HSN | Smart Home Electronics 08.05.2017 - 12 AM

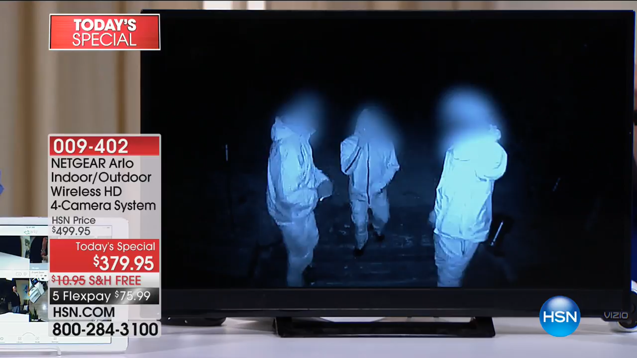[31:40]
Yep. Nothing to plug in. No memory cards, no service contracts, nothing. Yep. Right, okay. And then, yeah, so here it is.
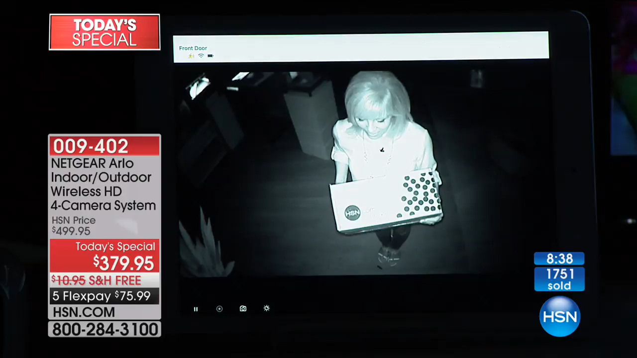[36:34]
I'm telling you, I'm just a couple of feet away from you. And I can't see that label. I can't actually see that it's even from HSN unless I'm looking at the monitor at the camera. Right. It's almost like it lights it up. It does. It illuminates it. Yep. And in the night vision, you can see up to 30 feet. So that's a long way away. And it will record. Remember, it detects body heat and also that motion. And then if we can turn it on, I'll show you how it just switches. You don't have to do anything. Nope. The camera already does it. Right. There we go. So when the sun comes up. When the sun, exactly. Ta-da. It just switches over.
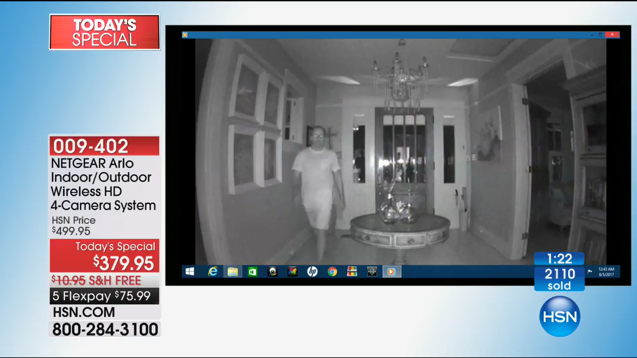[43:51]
See how quick it switched? Automatically. I thought that was so cool. Oh, so, wow. And then, so that's the day. But look at that detail, even in pit, which with no illumination. No light. No light whatsoever.
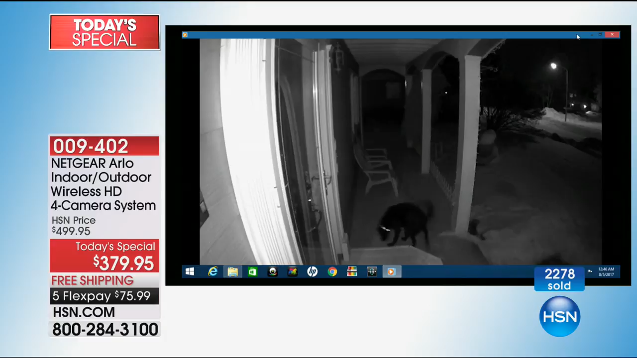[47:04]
Okay, back on the little floaty, there's a, what is that, a skunk? Or I don't know. This oh, Lord, I hope going not. Go and tinkle. Oh. the bears in the front driveway You're right there. You're so polite. You're such these a mom. The bear's crying.